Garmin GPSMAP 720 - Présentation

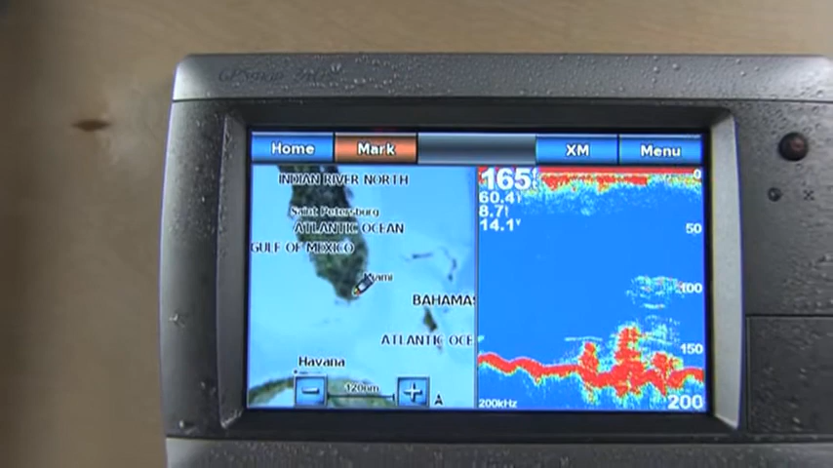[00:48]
Ces traceurs disposent d'un écran tactile 7 pouces, robuste, étanche et conçu pour résister aux éléments.
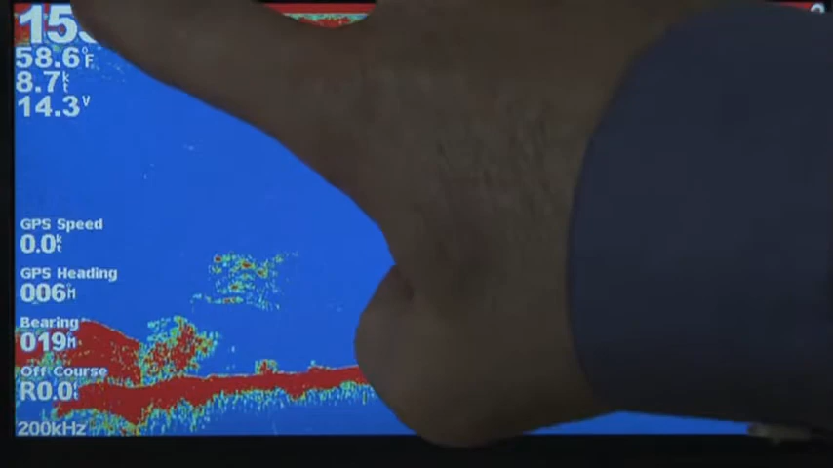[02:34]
Pour optimiser votre représentation dans l'espace, vous pouvez même partager l'écran entre la vue sondeur et la carte de navigation.